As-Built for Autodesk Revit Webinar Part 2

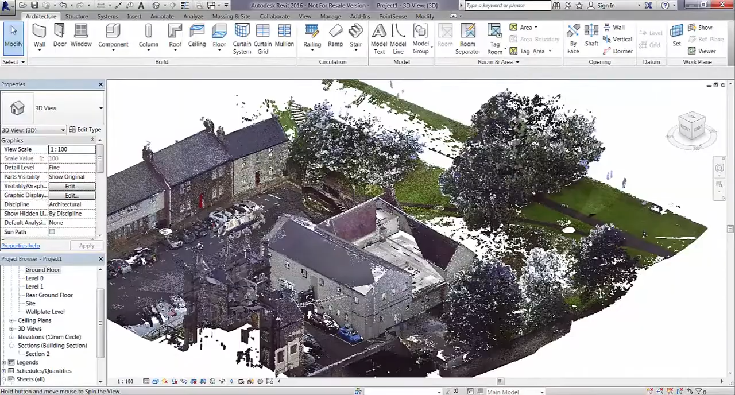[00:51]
As you can see we have a colorized point cloud and it is a 1960s office building of traditional construction.
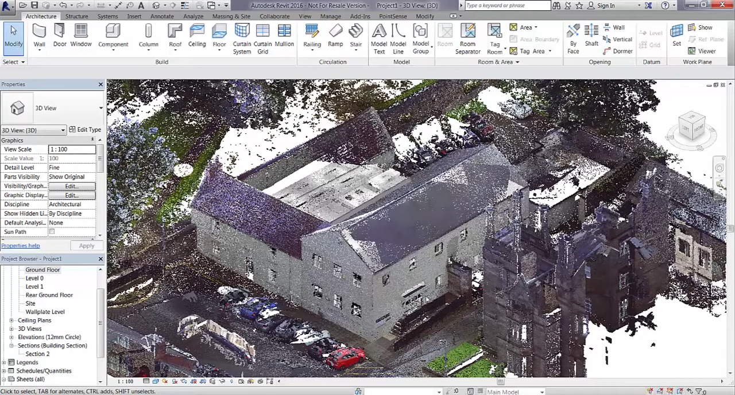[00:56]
If we just go to a predefined section that I've already made,
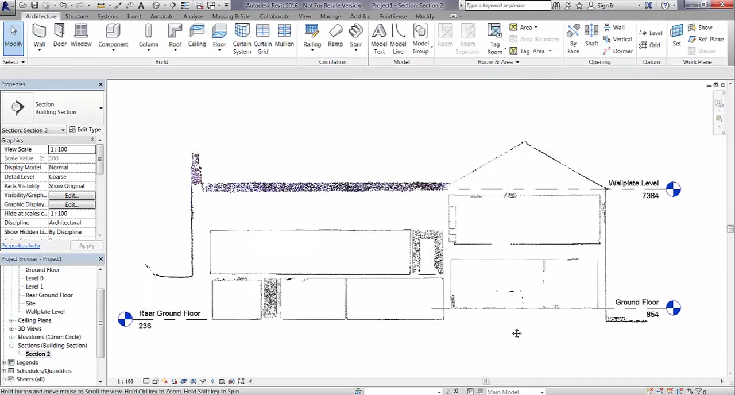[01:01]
you can see the buildings on split levels and I have already taken the liberty of creating some actual levels for us to work from. If we just go to the ground floor and zoom in,
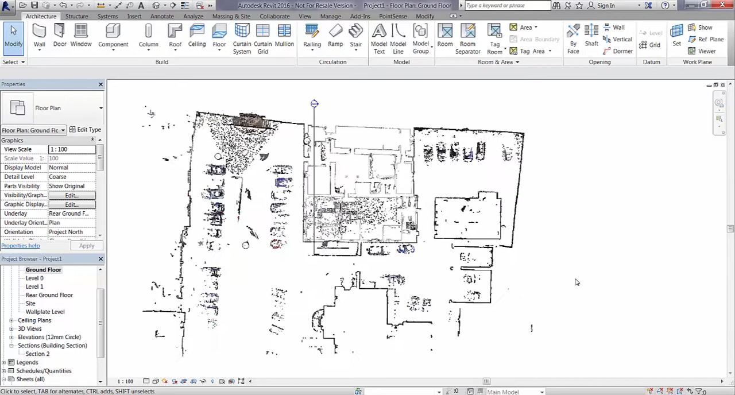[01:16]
one very important thing that we need to remember when using the prepare point cloud function
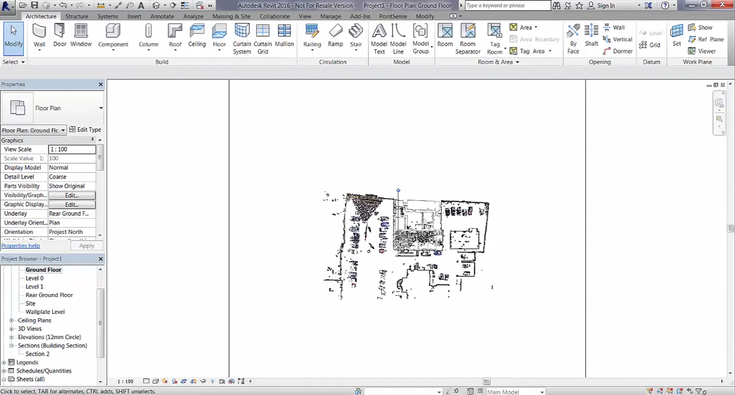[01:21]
is that we need to set the clipping range of their view. We can do this by enabling the clipping box, selecting it and clicking edit crop.
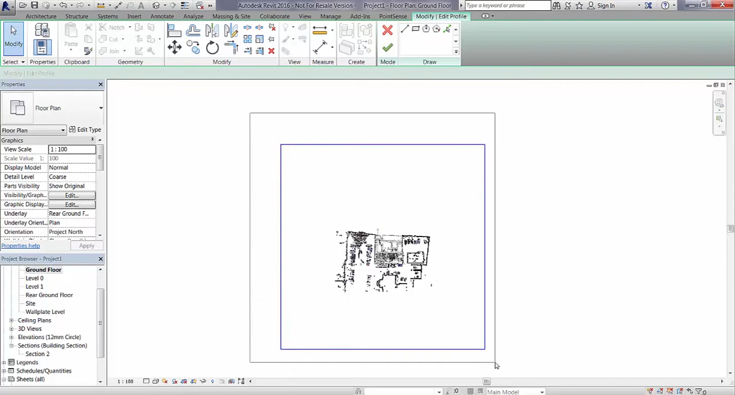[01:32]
We are then going to delete that crop region area and create a new one around the outside of the building.
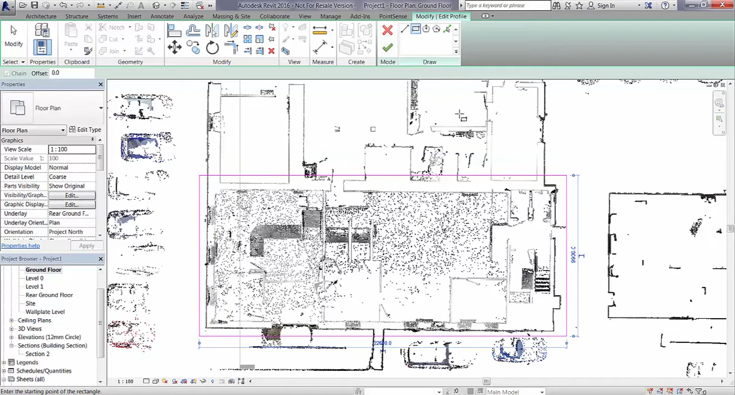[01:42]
This is very important because the prepare point cloud function will search the entire radius or the entire extent of the clipping region.
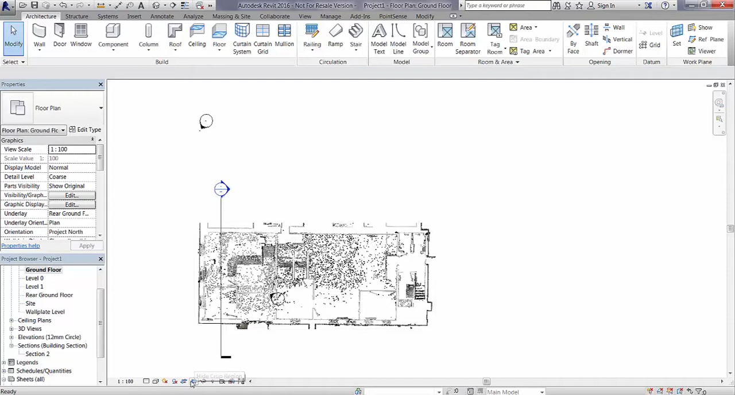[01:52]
So now we've changed that, the second thing we're going to do is just to hide that off and then we're going to go to our view range and we're going to edit the view range.
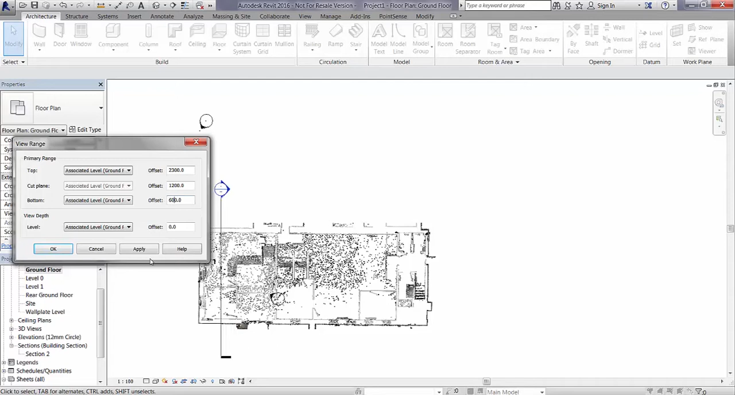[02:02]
We're just going to lift the base of this view range up very slightly, about 600mm, just so we've got rid of some of the floor area and we've got a nice clean view that we can now run the prepare point cloud tool on. So if I now go to my point sense tab and I click on the prepare point cloud tool,
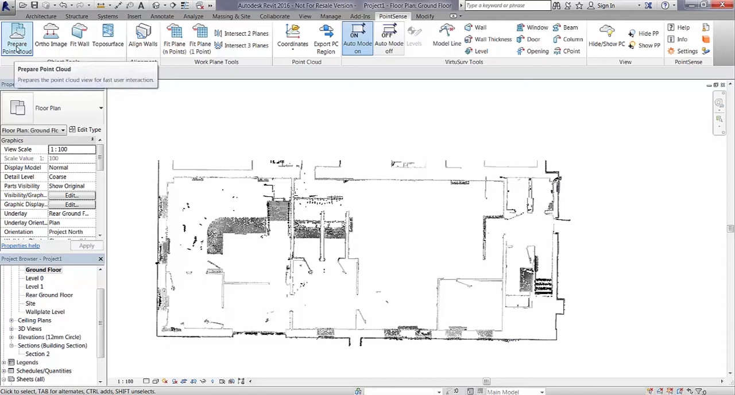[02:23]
we are now going to be presented with a new dialog box. This dialog box is going to tell us our lower level offset which is 600mm and our upper level offset as well as the clip box size. It's going to give us the option to prepare the point cloud and insert it hidden into this view, insert into this view and hide the point cloud or to create a copy of this view and locate it there.
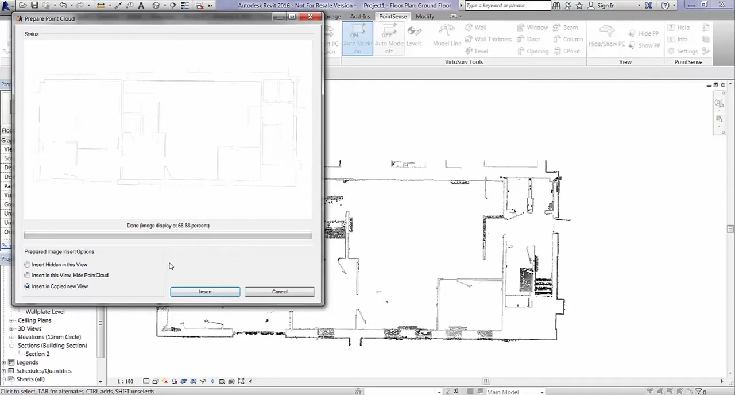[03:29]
Essentially what is going on now is an orthograph image that has been generated which we can then insert into the project. So I'm just going to go now and open up my ground floor prepared view which has been added into my project browser there
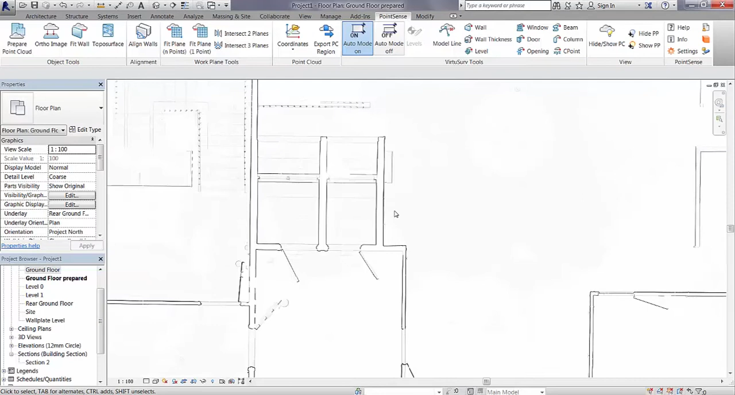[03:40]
and as you can see the prepare point cloud function has basically created an x-ray type image to give us a much better definition of the main surfaces which we can see on the plan.
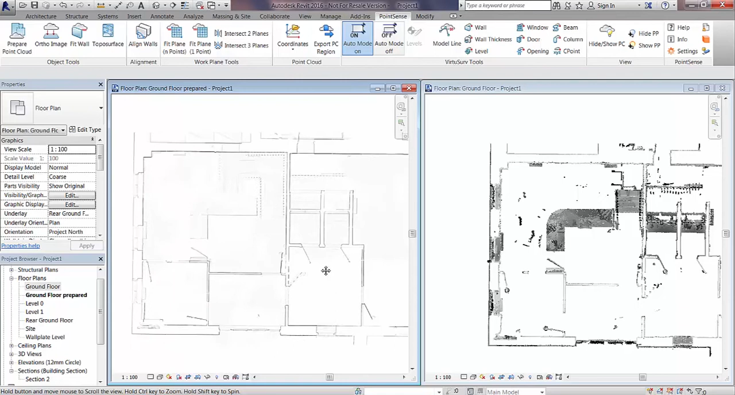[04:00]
So if we just open up the original point cloud view and tile these two together and we just zoom in on a couple of elements you can see the difference that has been made and how well you can actually now see the edges of the walls particularly
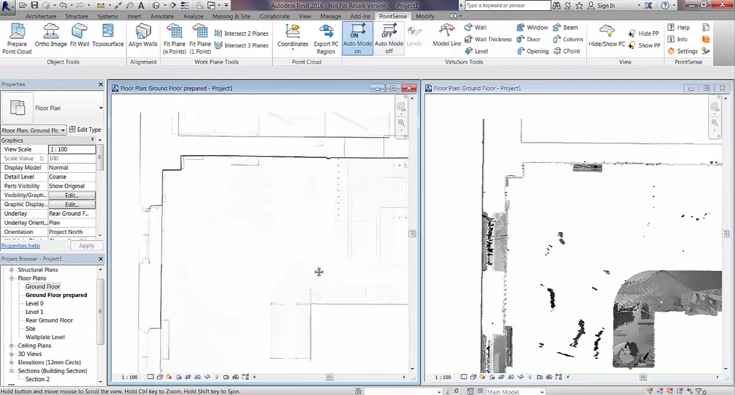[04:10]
around window openings and we can also see this
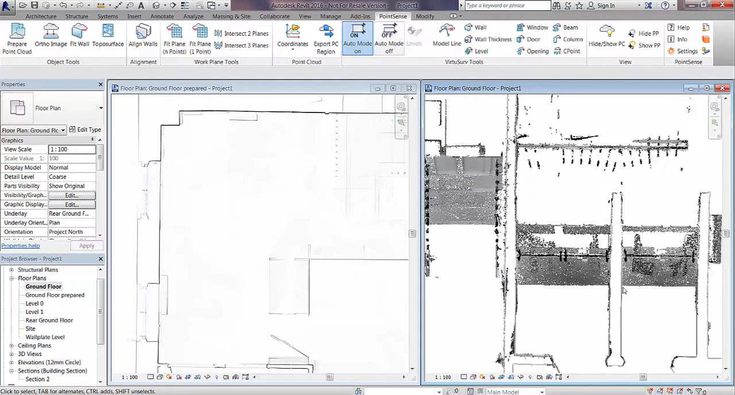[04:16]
stair and the stairs a lot more clearer now
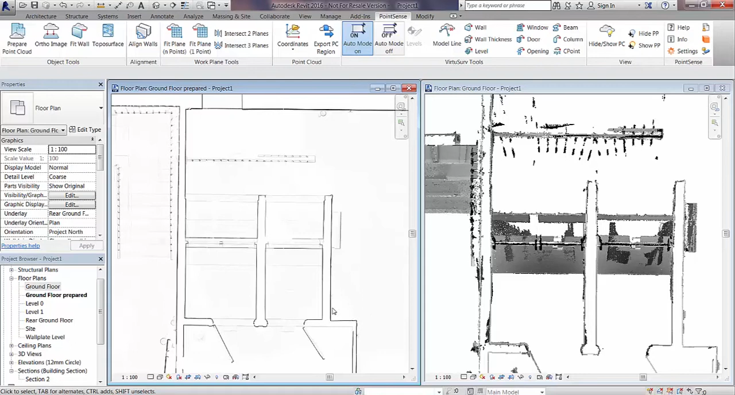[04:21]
and if we just zoom in around some of these mullions and things there
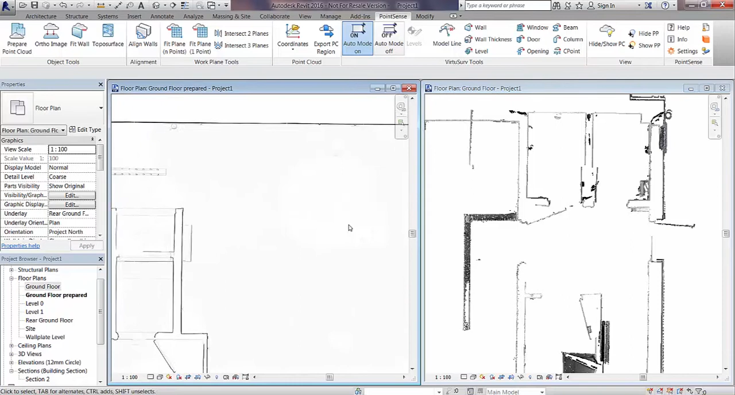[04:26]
we can see door openings and things are a lot clearer.